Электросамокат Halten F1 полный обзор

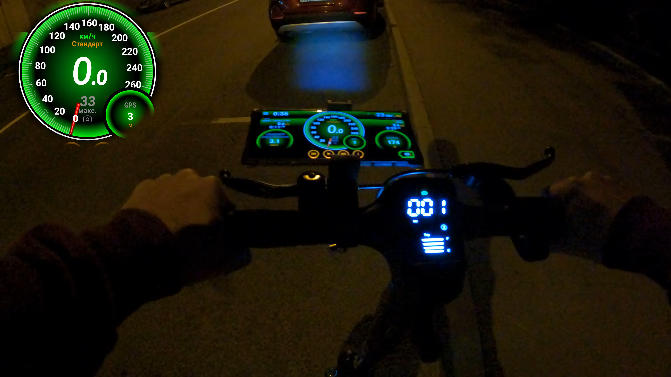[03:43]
Смотрим. Тех скорости Halton F1. Сейчас полностью заряжен, соответственно, Halton стоит третья скорость и GPS. Ну что, поехали. 35 тут и, соответственно, 33 по GPS.